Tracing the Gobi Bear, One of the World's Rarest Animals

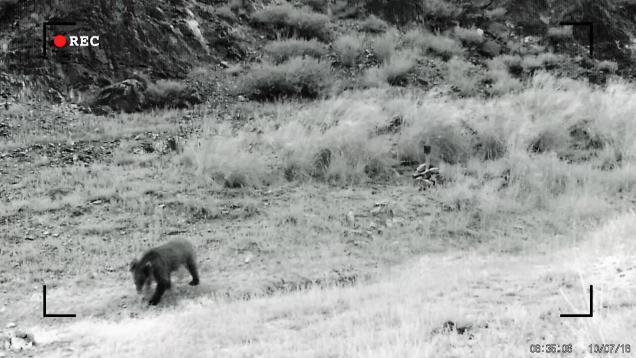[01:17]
The legendary desert bears do actually exist.
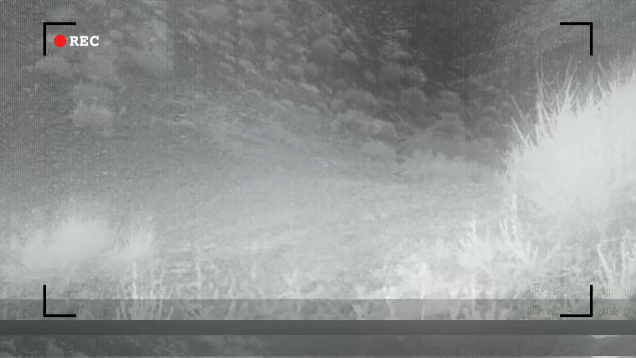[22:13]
their enemies are also right at their heels at the watering hole a lynx has picked up the scent
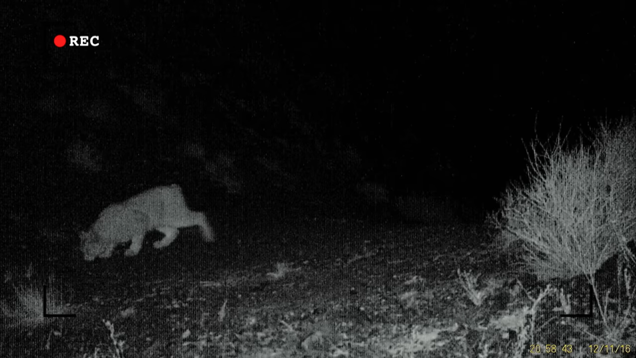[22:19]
and then the king of the desert animals appears the gobi bear an adolescent male on the prowl one of the last of its kind